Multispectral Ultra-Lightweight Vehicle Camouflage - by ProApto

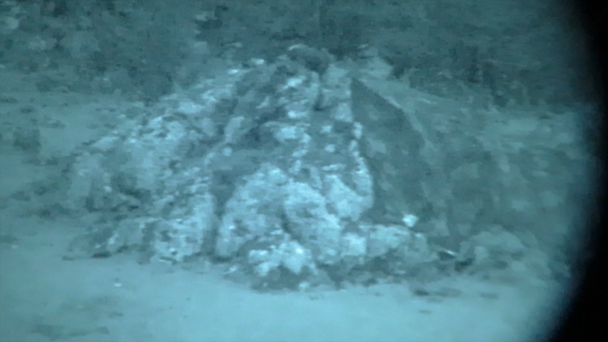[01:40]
While the optical, the near and the short wave IR camouflage needs to be designed for the intended biome of use,
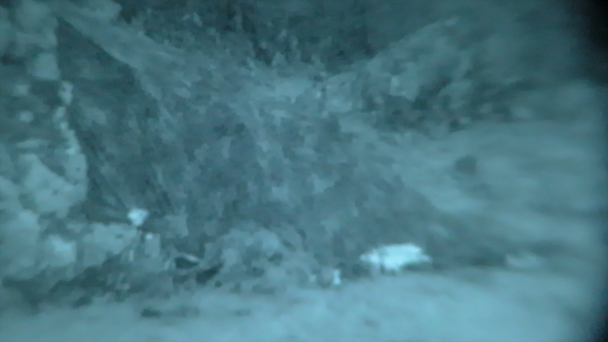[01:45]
In the thermal spectrum, the camouflage material adapts to temperature and irradiation changes, tuning within the average environmental thermal radiation.